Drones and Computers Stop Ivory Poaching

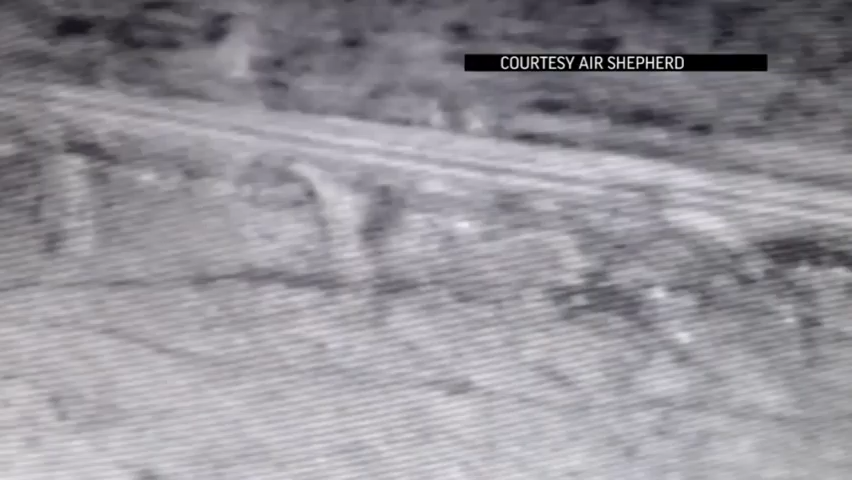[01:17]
The drone is equipped with infrared cameras that send a real-time visual data stream to a command team in the field.